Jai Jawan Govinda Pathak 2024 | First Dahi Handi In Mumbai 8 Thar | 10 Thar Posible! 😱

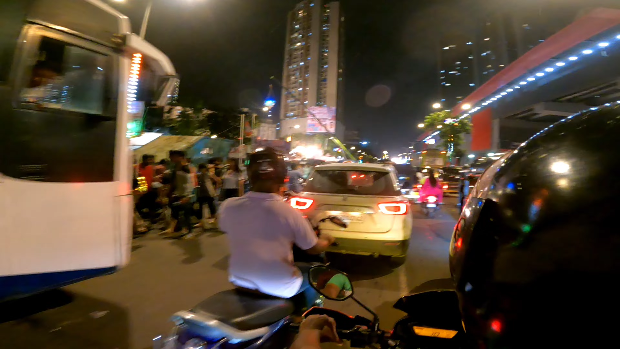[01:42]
फट्टे ट्रैफिक यार, फट्टे ट्रैफिक, और ट्रैफिक तीसरी बीस की वजह से देख रहे हो।